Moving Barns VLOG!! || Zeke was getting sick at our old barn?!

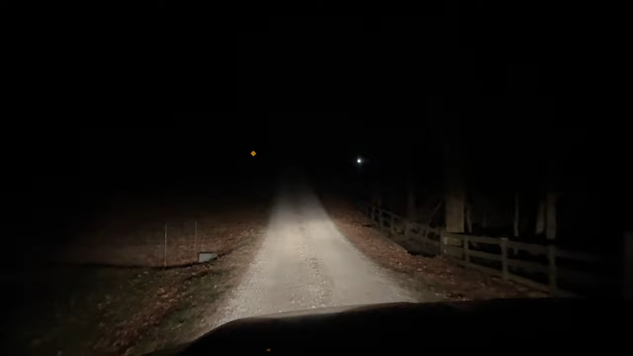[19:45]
My hair. It's super late, but they're all pastures, which you obviously can't see. Up there, and then there's technically the outdoor, but she's using it for turnout.